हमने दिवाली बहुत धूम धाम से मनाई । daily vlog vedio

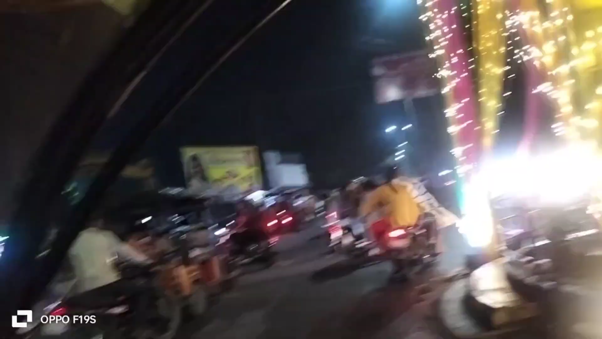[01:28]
और मतलब जहाँ भी जाओ वहाँ पे लाइटें लाइटें सजावट है, सब जगह अलग तरह के दरवाजे गेट बने हुए हैं।